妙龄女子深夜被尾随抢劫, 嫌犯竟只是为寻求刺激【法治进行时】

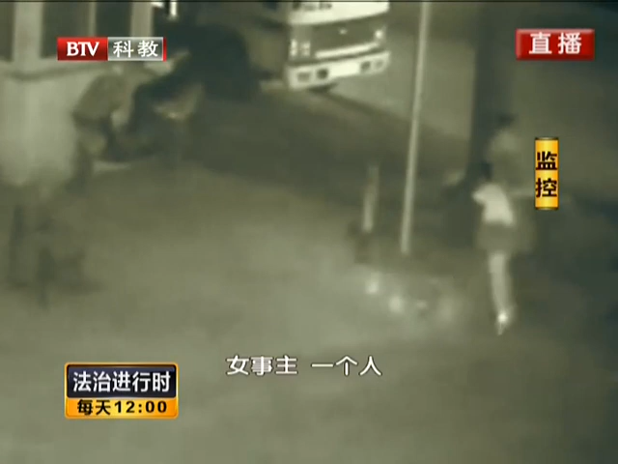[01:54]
主一个人进入这个停车场十几秒后这名男子出现这名男子追着进去